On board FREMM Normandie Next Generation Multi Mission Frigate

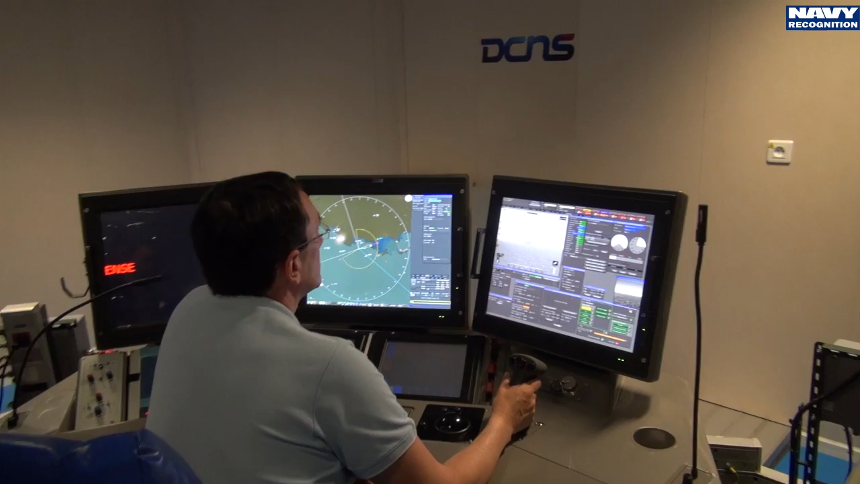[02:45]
we say, with Navy and with Direction Générale de l'Armement, DG.
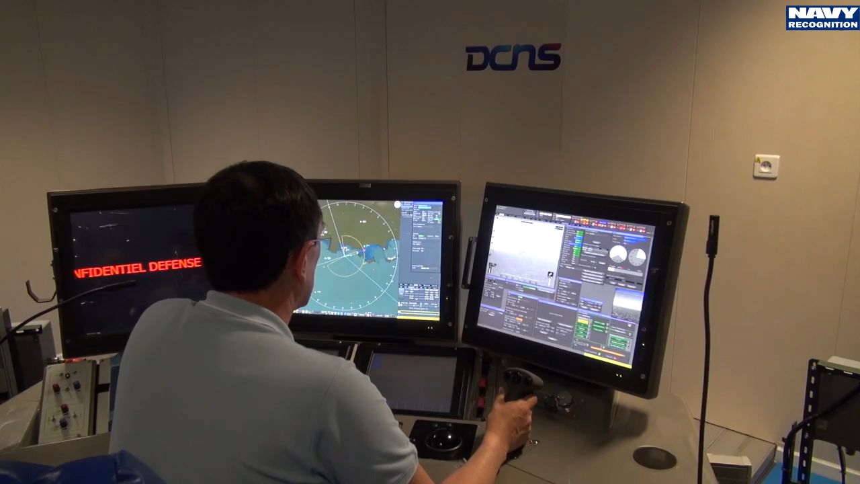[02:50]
As you see behind me, we are performing some tests for archery. So we are currently testing all the chain with the fire control system and the gun.